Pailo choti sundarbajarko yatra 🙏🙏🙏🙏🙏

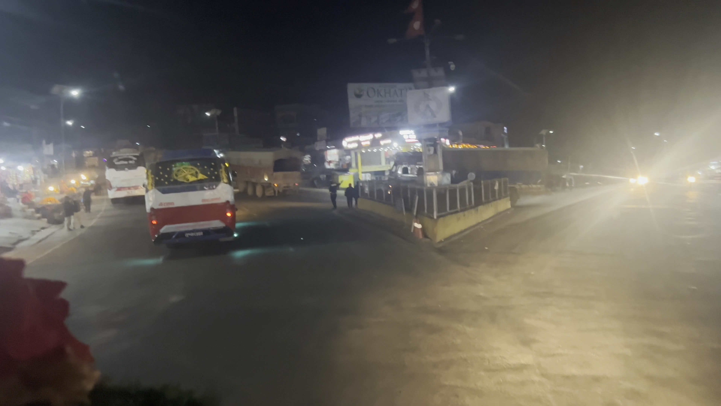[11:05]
लेफ्ट साइड चाहिँ नारघाटतिर गइन्छ, अनि यताबाट हामी पोखरा साइडतिर लाग्नुपर्ने हुन्छ।
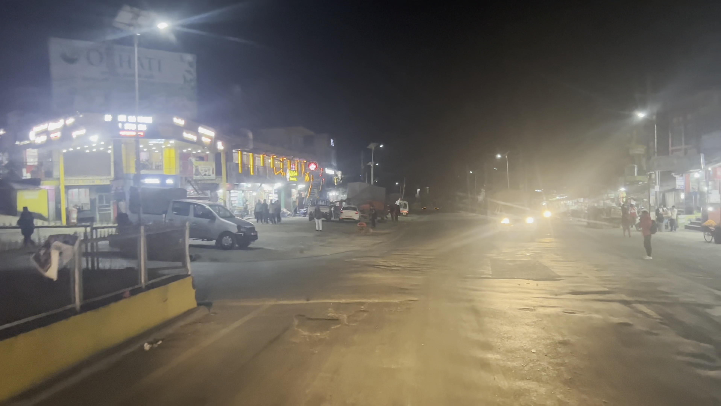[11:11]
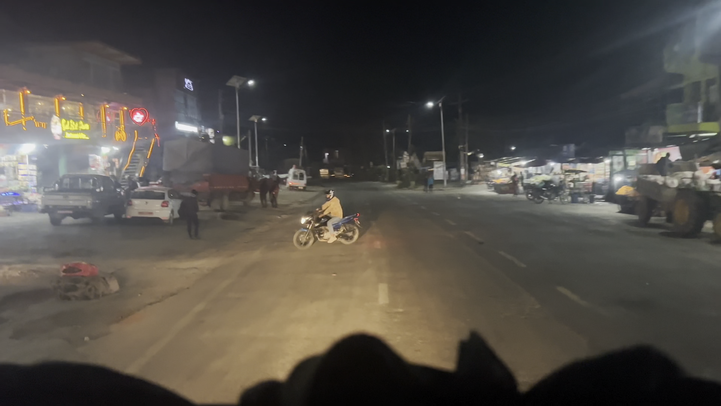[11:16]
फेरि अगाडि डुम्रेबाट फेरि हामी उत्तर साइड पनि छुट्टिनु पर्ने हुन्छ।
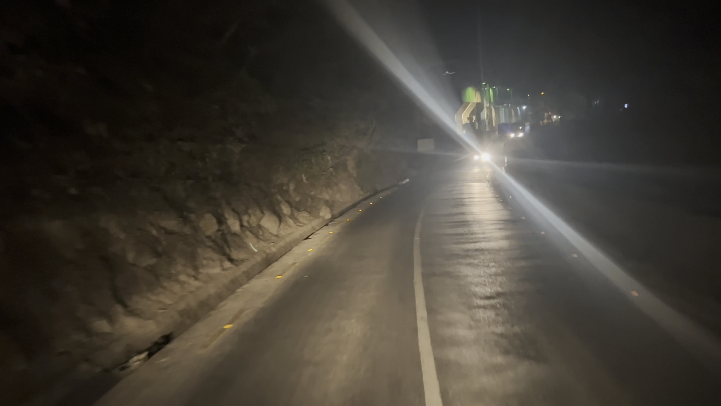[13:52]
अहिले चाहिँ हामी वसान्ति जलविद्युत त्यो पावर हाउसमा चाहिँ आइपुगिसक्यौँ है, जाँदैछौँ।
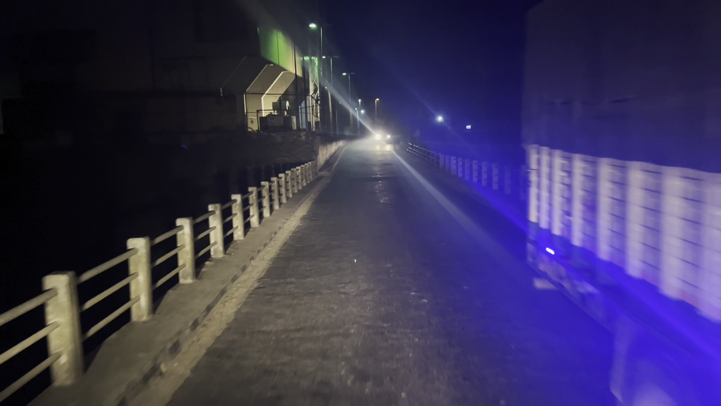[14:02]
अब यसपछि चाहिँ हाम्रो आफ्नो बहिनी त्यहाँबाट बल्ल डुम्री आइन्छ है।